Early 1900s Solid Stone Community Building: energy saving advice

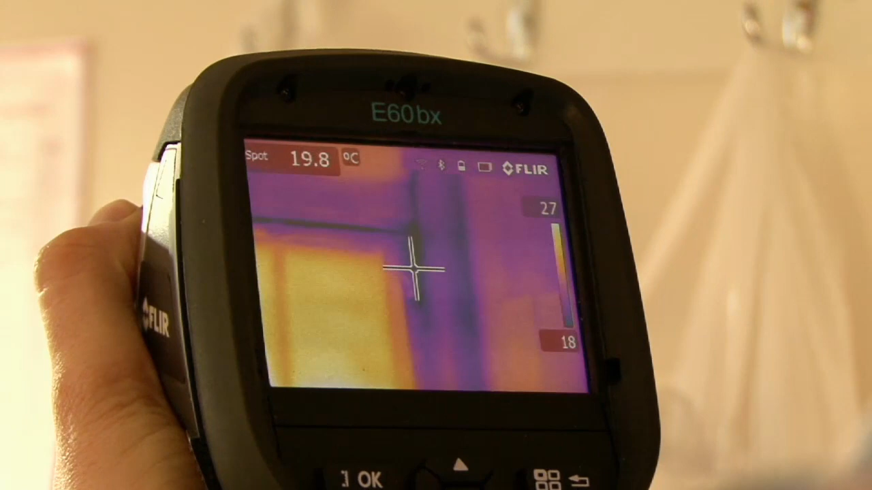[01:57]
On screen: spot 19.8°C
And so that's creating a place for the cold air to sort of come in through the property.